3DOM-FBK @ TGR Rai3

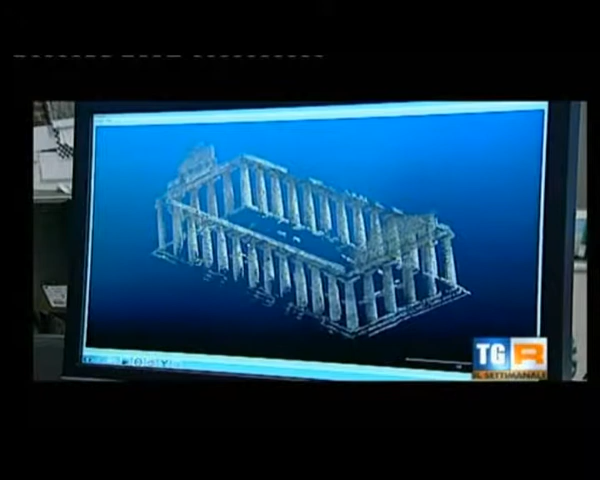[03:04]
Quello che vedete è il tempio di Nettuno a Pestum,